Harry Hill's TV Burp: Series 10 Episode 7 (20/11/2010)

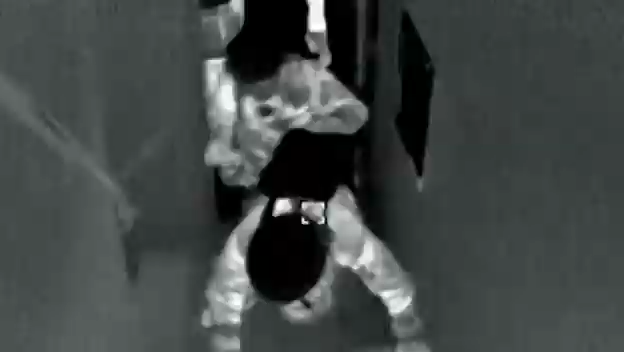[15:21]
Up we go, as quick as we can. Yeah. Don't forget to stab them, Joe.